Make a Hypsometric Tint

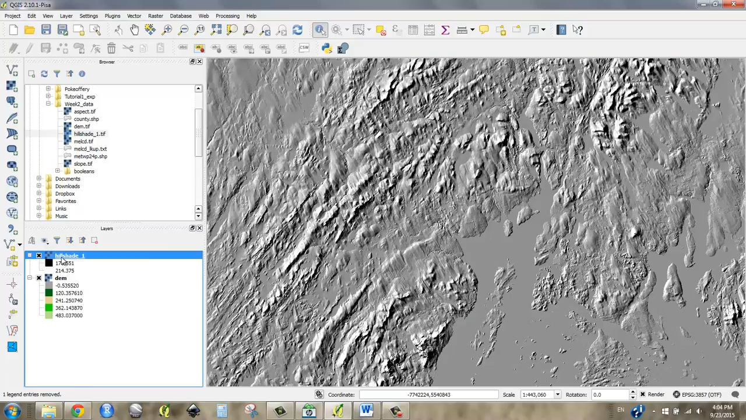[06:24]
And I make the hill shade semi-transparent, go to properties,
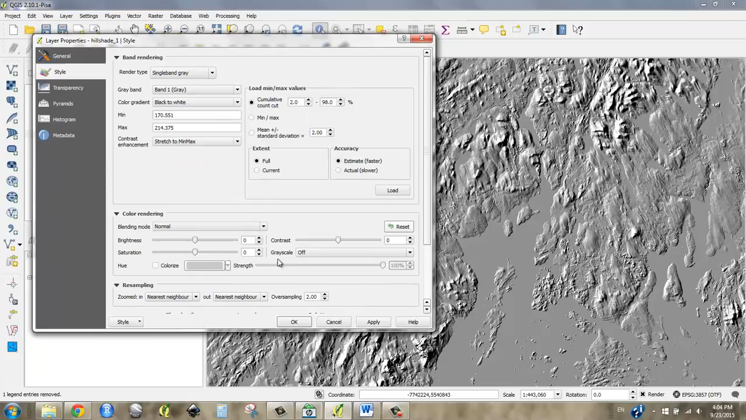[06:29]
and let's make it transparent near 60 something.